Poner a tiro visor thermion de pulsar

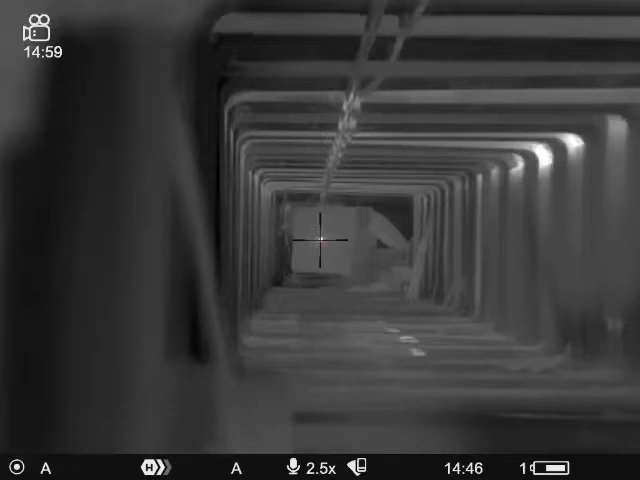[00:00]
Vamos a comenzar a calibrar un Termion 2 Pro desde el menú de inicio.
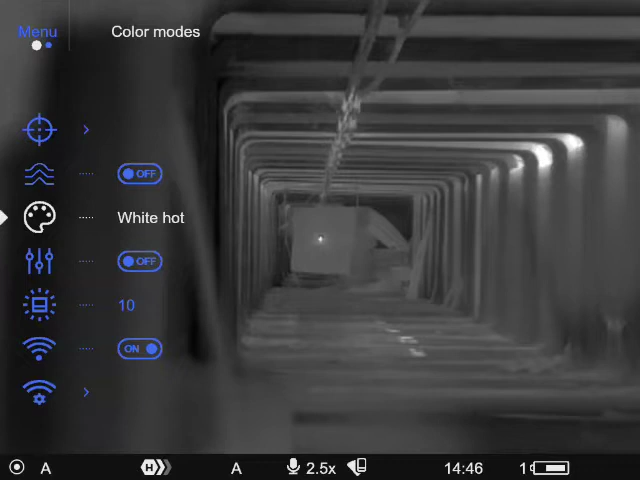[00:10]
Ahora mismo está en inglés, nos vamos al menú general,
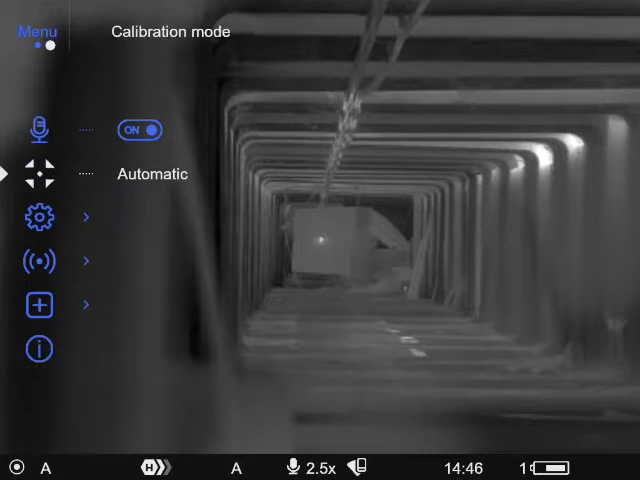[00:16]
aquí confirmamos, ponemos en español, ya está.
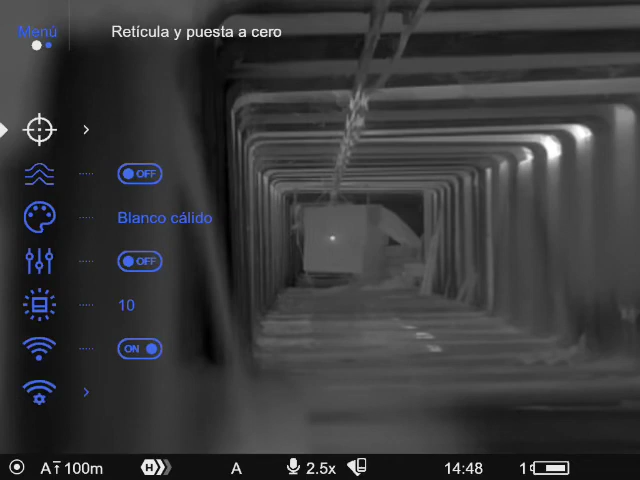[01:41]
diana a los 100 metros que está ahí en la diana.
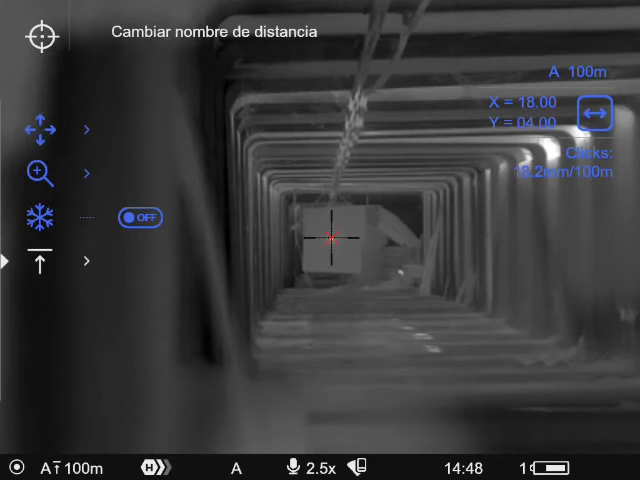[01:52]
Me he vuelto a equivocar. Aquí se hará diana.
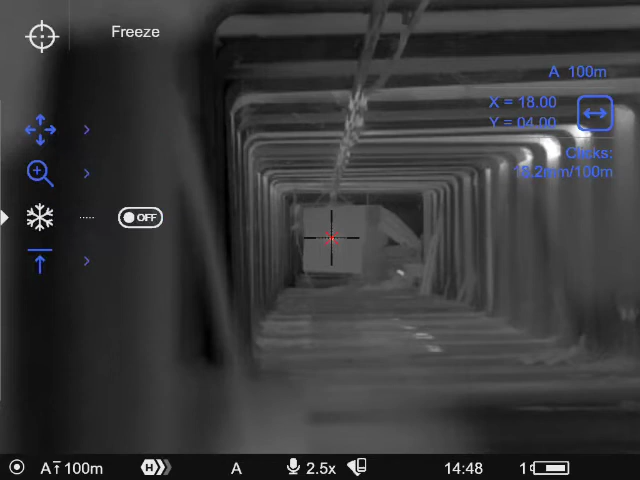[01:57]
Aquí es la diana. Ponemos la X, 2 centímetros,